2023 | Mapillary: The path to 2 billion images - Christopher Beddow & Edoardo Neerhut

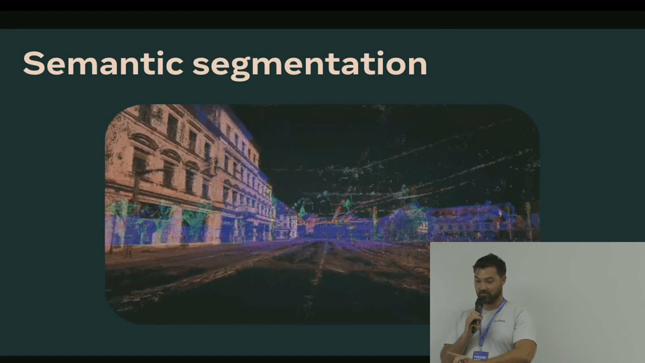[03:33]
And if you go into the Mapillary website, you can actually turn on this 3D model down in the bottom right corner. So we can look at that toward the end if we have extra time. And you can also start searching the world for things like what traffic signs are like here in Kosovo.
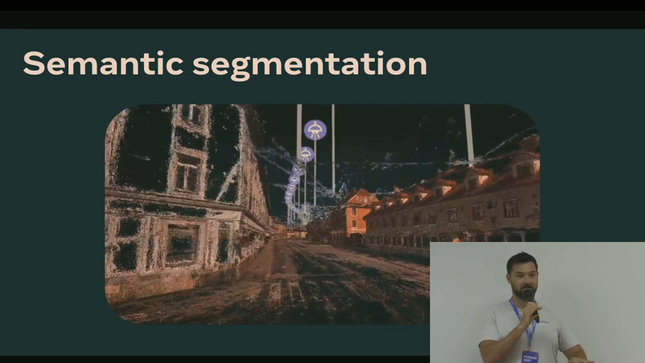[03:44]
Or you can search for crosswalks that are in your hometown that were found in Mapillary images. So that comes from a 3D model
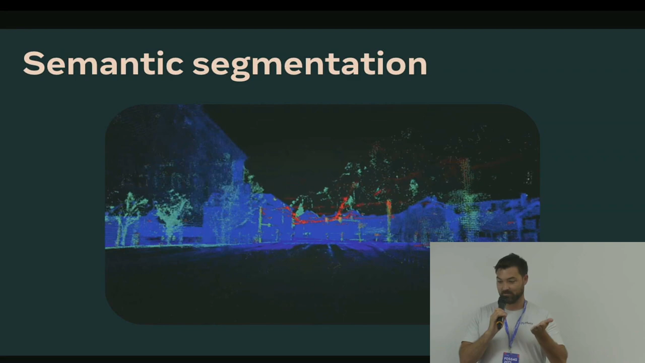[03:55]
that not only takes those images with the labels and the segmentation,
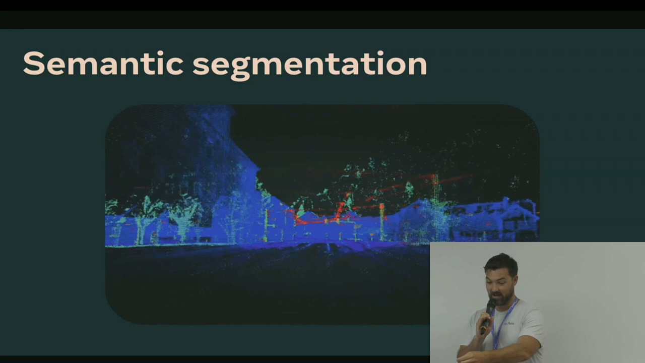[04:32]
where different things like a street lamp are located in a spatial sense.